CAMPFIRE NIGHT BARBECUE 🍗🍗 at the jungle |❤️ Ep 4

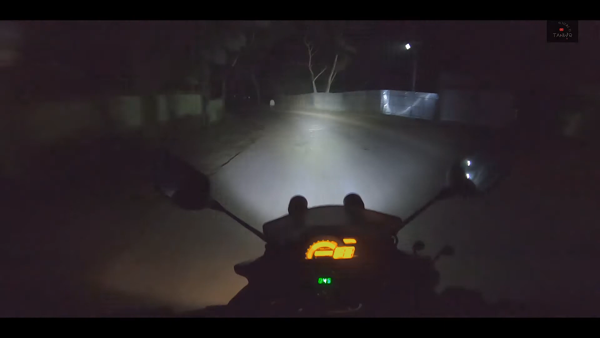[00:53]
এখন হচ্ছে আমরা মাগরিবের নামাজ পড়ে নিয়েছিলাম, কোথায় চলে যাবো এরকম একটা প্ল্যান ছিল, কিন্তু চেঞ্জ অফ প্ল্যান, আমরা যাচ্ছি এখন মাটিরাঙ্গা দিয়ে ভিতরে যাচ্ছি তানাক্কাপাড়ার দিকে, যে পুরা অন্ধকার রোড, পিছনে গাড়িটা কই, একসাথে যাই।
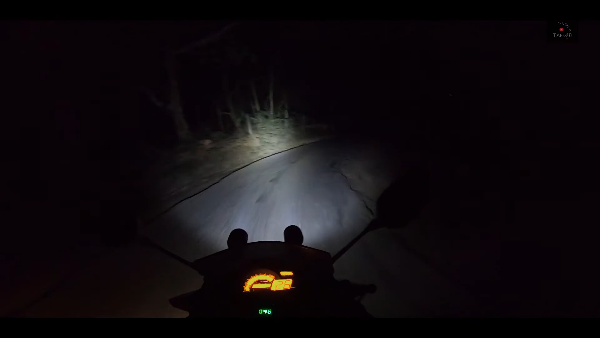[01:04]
20 কিলোমিটার ভিতরে পাহাড়ি একটা জায়গায় ওখানে আমরা ক্যাম্পিং করব, এটা হচ্ছে প্ল্যান। সাইনবোর্ডটা দেখাই, এখানে তানাক্কাপাড়া হচ্ছে 45 কিলোমিটার।